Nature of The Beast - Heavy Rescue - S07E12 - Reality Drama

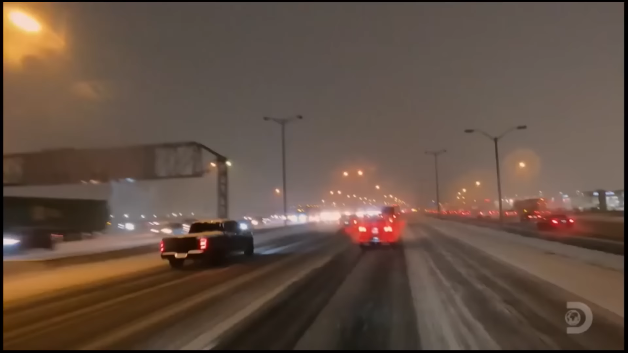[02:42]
control. Crash tower. Sorry, she's brake. On the westbound 401 at Dufferin, the chaotic night is about to get...